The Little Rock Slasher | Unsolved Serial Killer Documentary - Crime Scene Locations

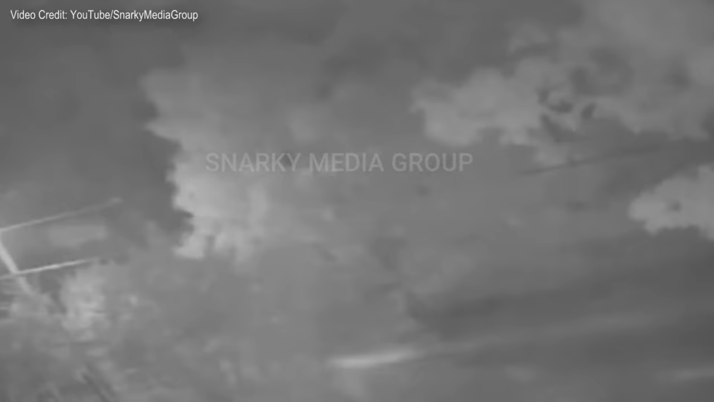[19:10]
and his video surveillance system captured the Little Rock slasher roaming the neighborhood a few nights later.
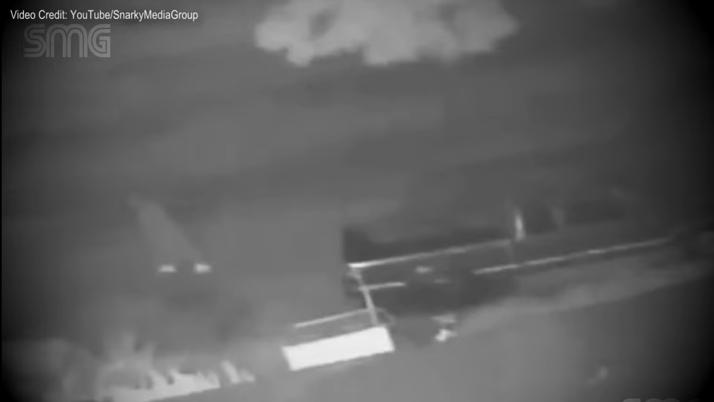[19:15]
We then spoke with the only surviving victim of the Little Rock slasher, Deborah Walker.